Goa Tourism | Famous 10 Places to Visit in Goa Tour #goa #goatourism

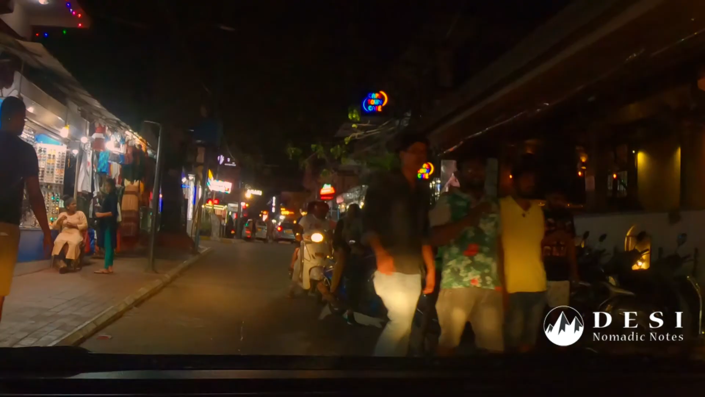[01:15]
You will get many nightclubs here, restaurants, cafes, even shopping.